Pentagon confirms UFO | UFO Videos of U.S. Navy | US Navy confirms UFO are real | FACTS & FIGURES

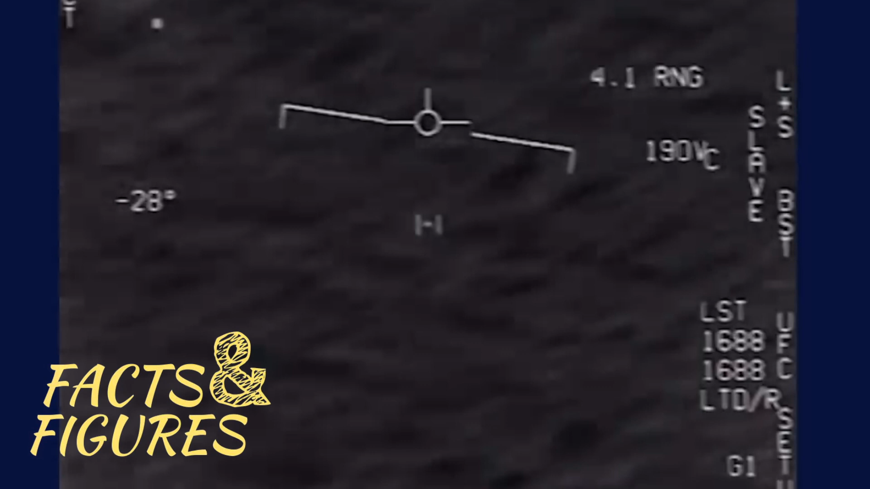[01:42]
ادھر سے ادھر حرکت کر رہی ہے ویڈیو میں نیویل پائلٹ کی گفتگو سے یہ بات بھی سامنے آئی کہ ایف ایٹین جیسے تیز رفتار تیارے میں سوار ہونے کے باوجود بھی وہ یو ایف او کی برک رفتاری پر حیران ہیں
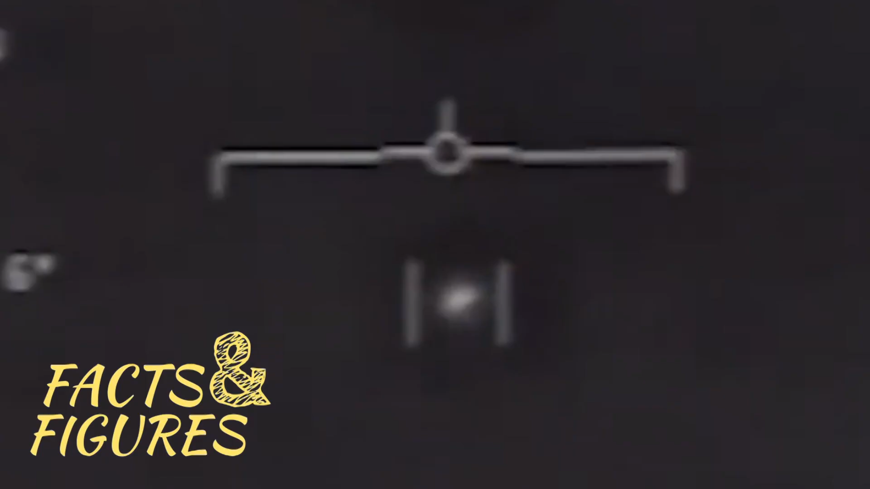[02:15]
2013 کو ہونے والے آمنے سامنے میں بھی یو
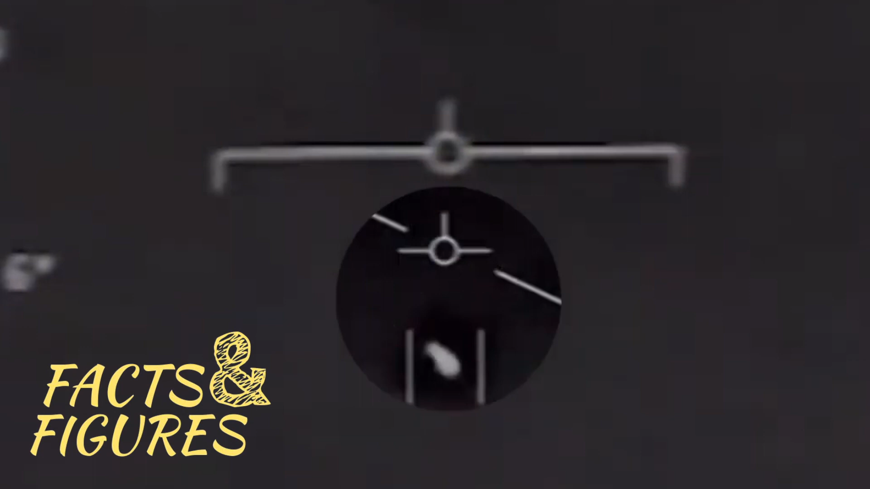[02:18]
ایف او کا سائز چھوٹا اور رنگ سفید نوٹ کیا گیا رپورٹ میں کہا گیا ہے کہ اگر یو ایف او کو